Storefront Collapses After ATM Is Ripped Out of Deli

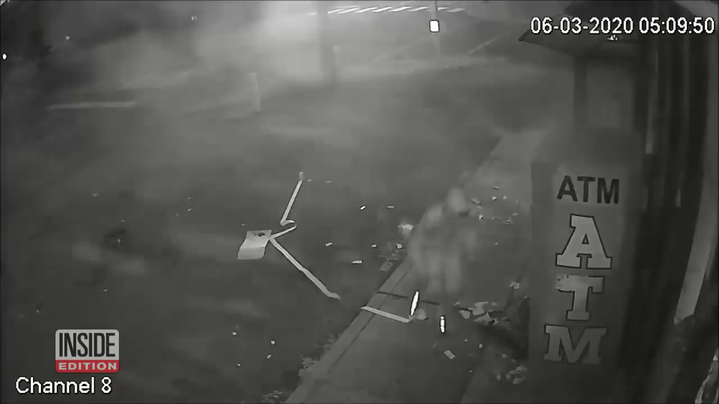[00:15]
He then comes back to grab up the loot. And in New York City there have been a rash of ATM thefts since March.